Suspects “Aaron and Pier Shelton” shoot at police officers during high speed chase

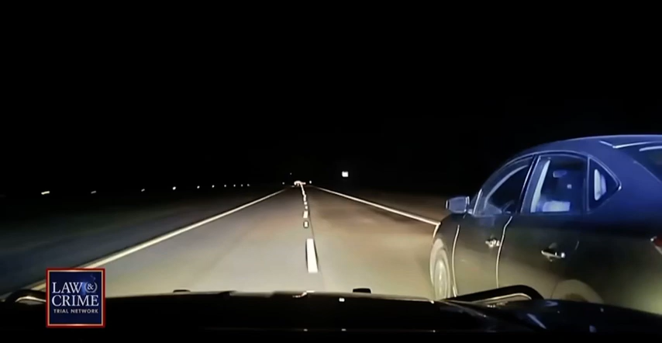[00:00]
As dash camera video continues, the initial trooper zeroes in on the suspect's car and taps it as it drives along. The car veers out of frame before straightening out once again. Next, Pierce Shelton can be seen from the passenger side of the Nissan pulling out an AK-47. He points the gun back at the Georgia State Trooper and opens fire. As the chase continues, multiple other units respond to the call,
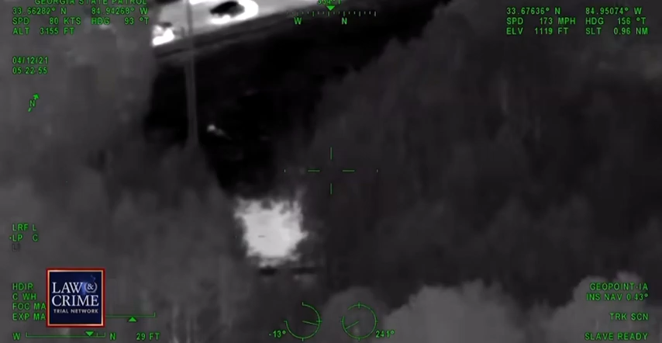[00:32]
including county sheriff's deputies and local police officers.
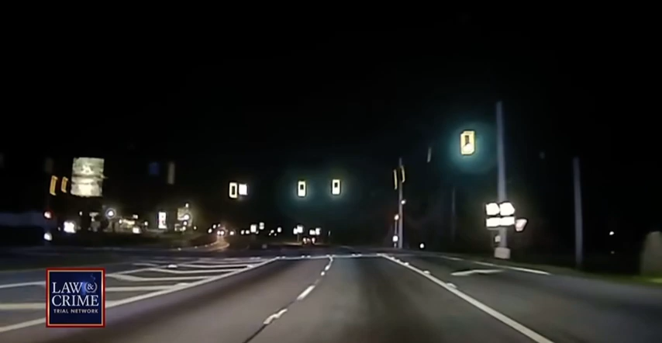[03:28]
dash camera video from holloway's squad car shows the same moments from a different angle
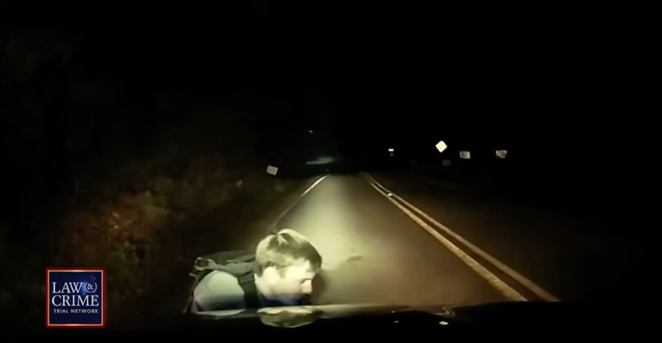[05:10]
soon gunshots are fired directly at gordy
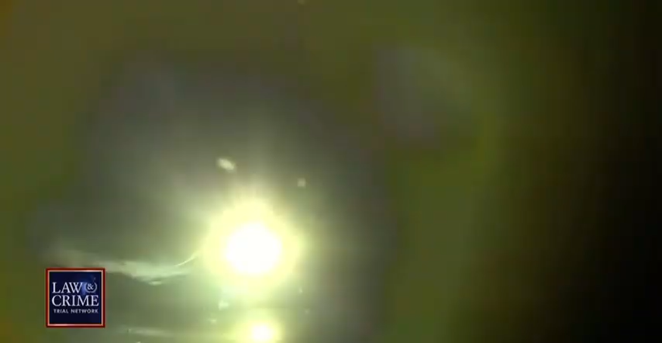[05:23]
gordy can be seen calling for help as the gunfire continues
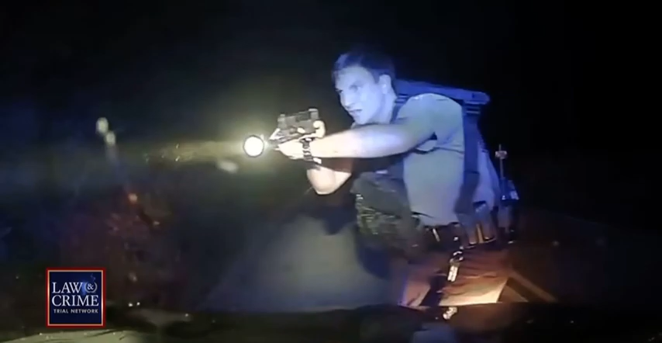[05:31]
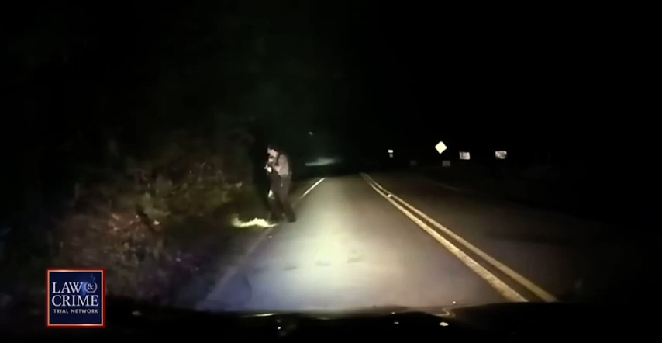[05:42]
For only two seconds, a suspect is seen in front of the squad car, gun in hand. Officer Gordy's body camera video captures these same moments from another perspective.